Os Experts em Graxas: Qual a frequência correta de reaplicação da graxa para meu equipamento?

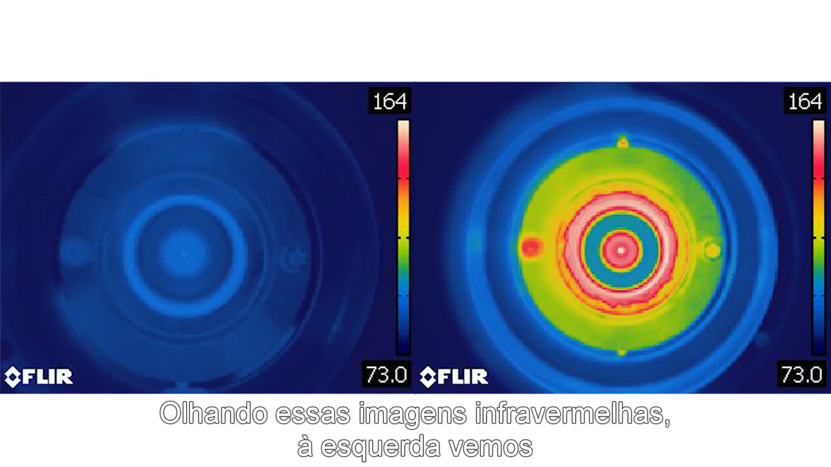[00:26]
Looking at these infrared images, the image on the left is a properly greased bearing and the image on the right is an over-greased bearing.
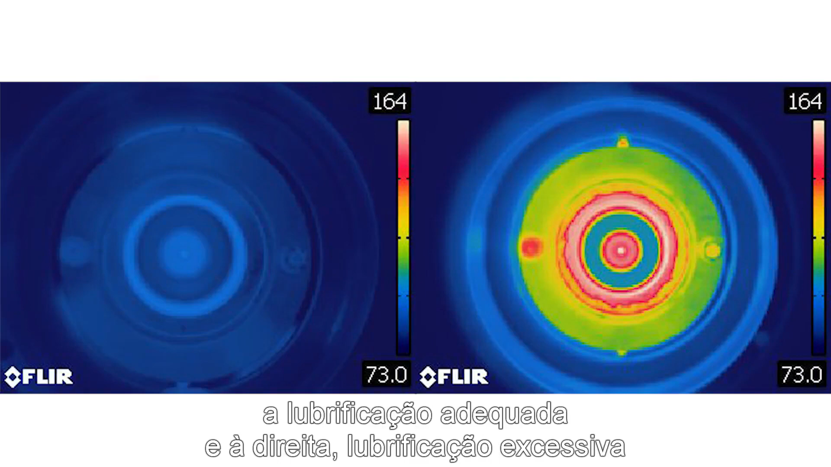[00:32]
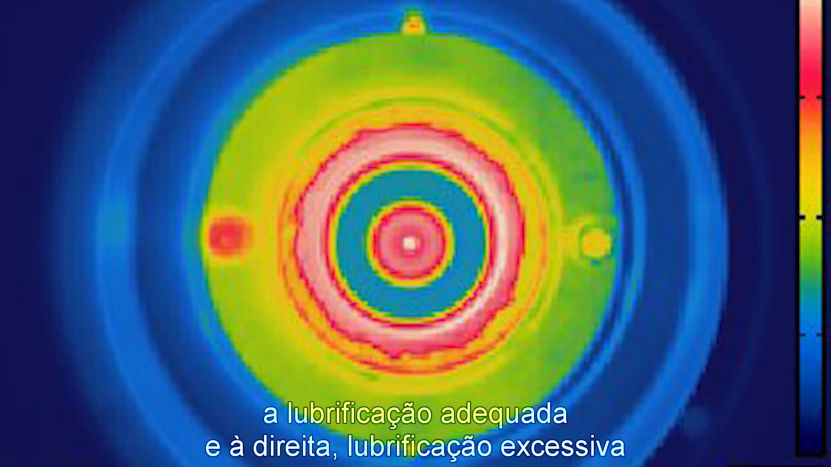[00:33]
You can see that the over-greased bearing runs much hotter.